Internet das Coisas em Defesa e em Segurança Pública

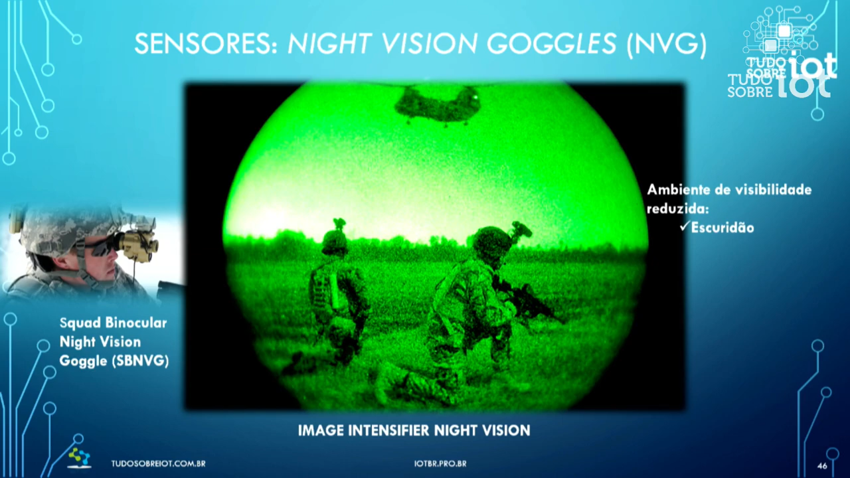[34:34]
Outro sensor, comentamos já, sensor de visão noturna, tem aqueles que são intensificadores de imagem, que pegam a baixa luz que chega, amplificam os fótons lá e fazem com que você consiga ver em condições de baixa visibilidade. Tem os sensores térmicos, né?
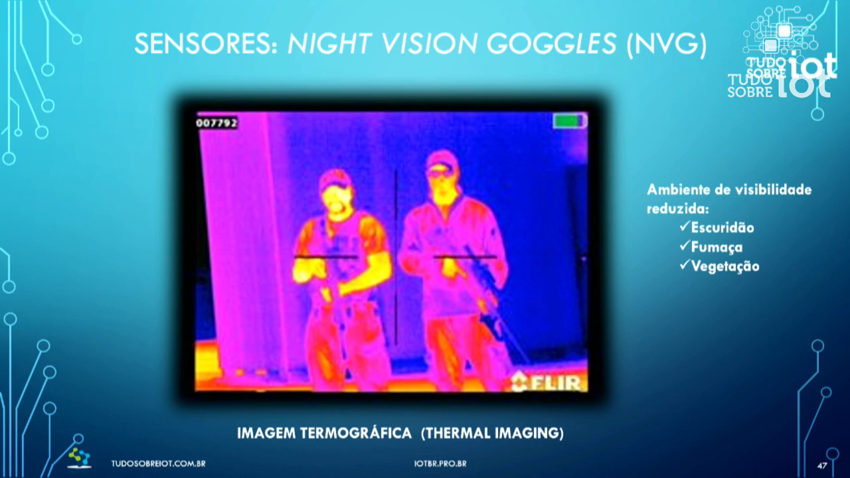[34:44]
Comentamos naquela aplicação anterior, em ambiente de baixa visibilidade, por causa da escuridão, de fumaça, de vegetação, de chamas. Esses sensores térmicos, eles operam em diferentes faixas de temperaturas do infravermelho.
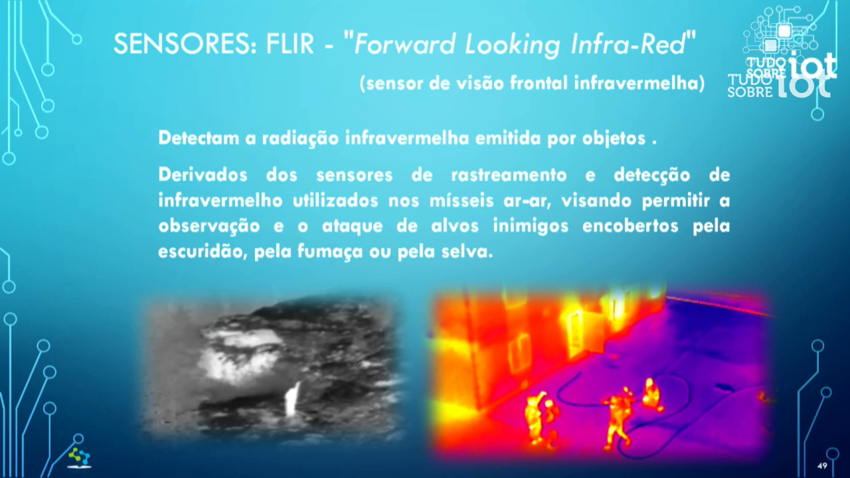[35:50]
É que a imagem está estática, mas no vídeo ela aparece com uma movimentação. Então, às vezes, mesmo em condições de baixa luminosidade, às vezes um drone lá fazendo uma operação de busca e resgate, consegue, na escuridão, identificar uma vítima no meio de uma vegetação, só por causa da diferença de temperatura.